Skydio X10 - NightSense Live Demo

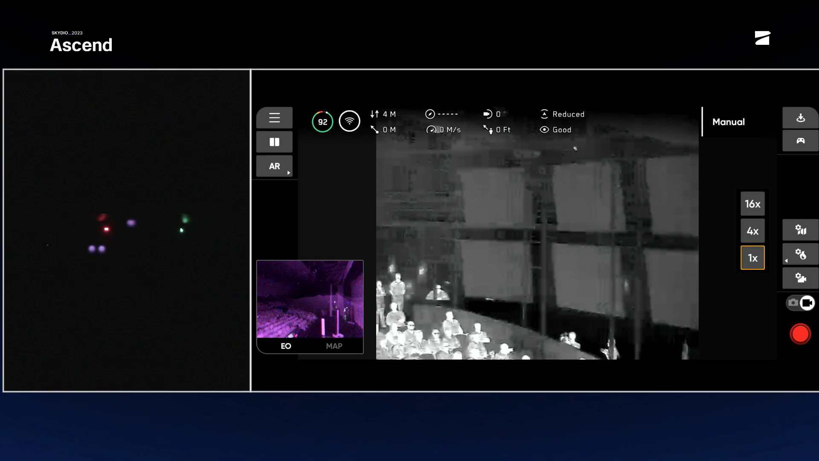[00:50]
So X10 is now flying based on its onboard infrared illumination using Night Sense. We're going to give you a view, so you can imagine you're the operator, you can fly around. We're looking at the thermal camera here.
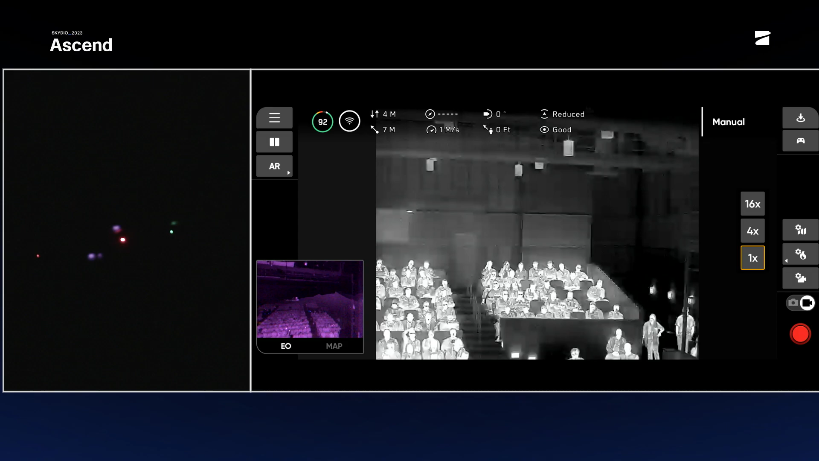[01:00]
Feel free to wave at it. It's a radiometric camera, so we know if you've got COVID. Hopefully nobody does.
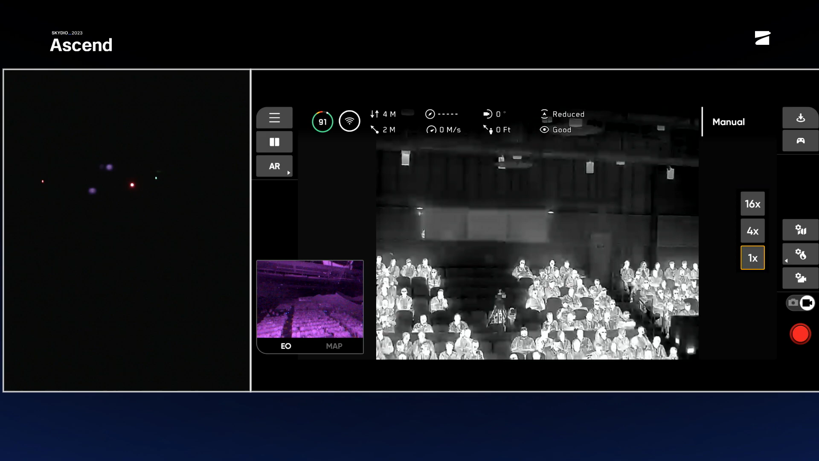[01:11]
All right, so here it's using visual navigation for state estimation, so the only way it knows where it is is because it's looking at those cameras. Now we're going to take it up a notch.
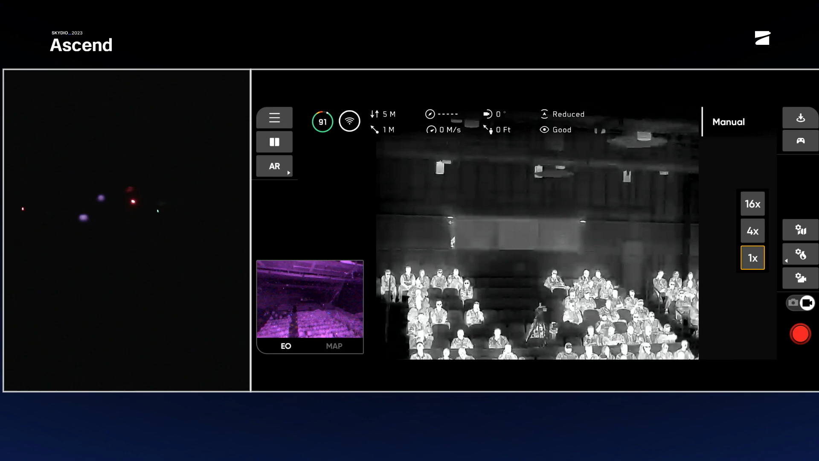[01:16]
Let's lower it down to obstacle height.
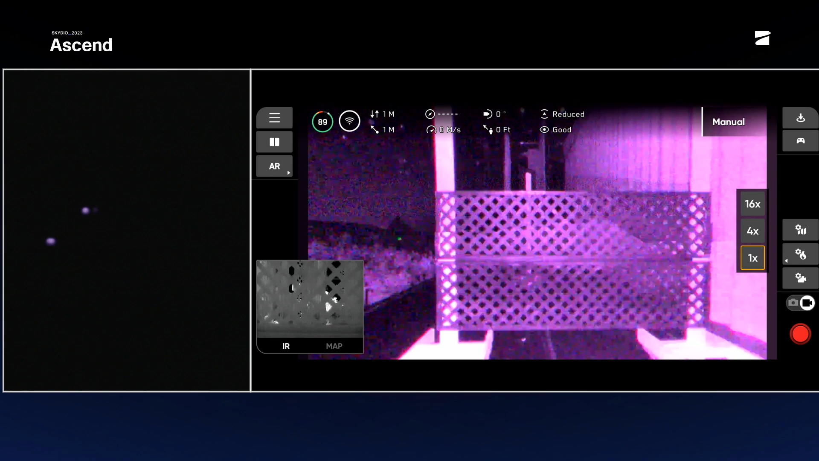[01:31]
So you're seeing the navigation cameras stitched together.
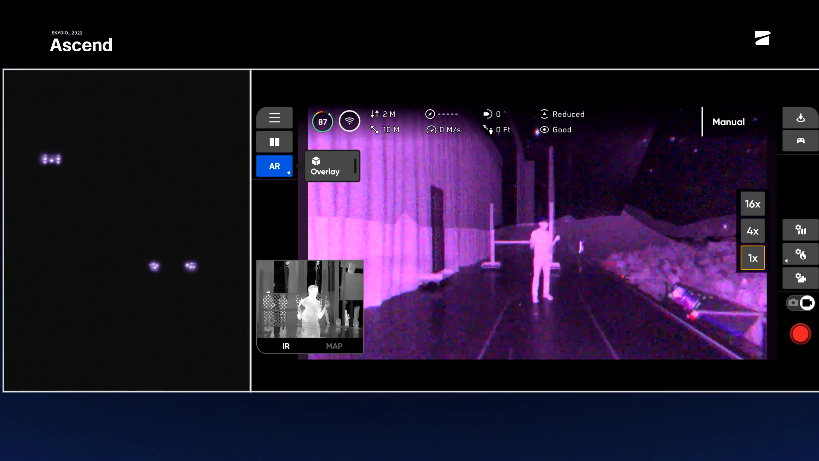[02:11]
But basically what this enables you to do is it enables you to see the 3D structures the way the drone does. So if we can go ahead and turn that on, you're going to get to see the way the drone sees the world.
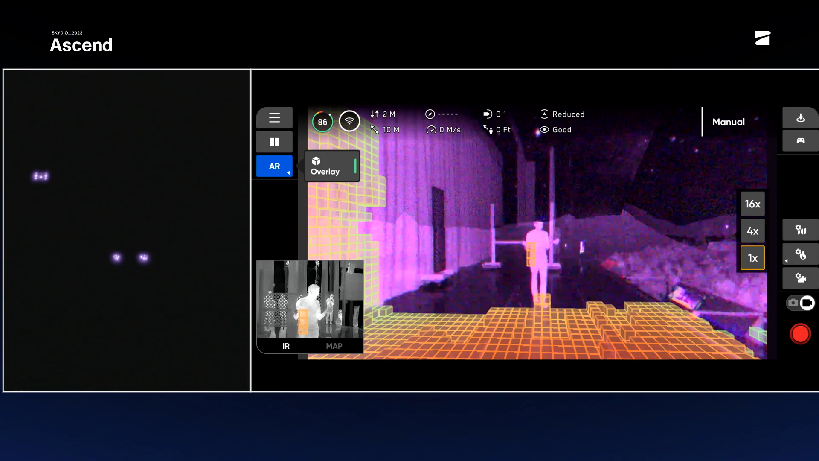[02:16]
So if I walk up to it here,
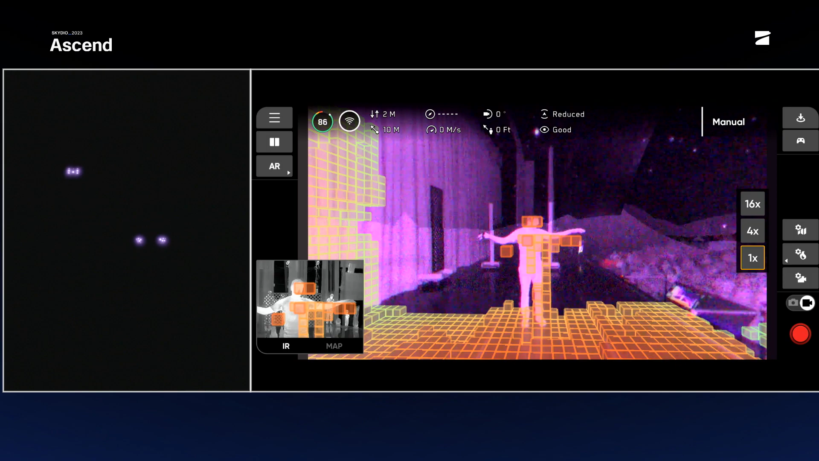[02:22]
you see it recognizes me, all right, let's see if it'll avoid me.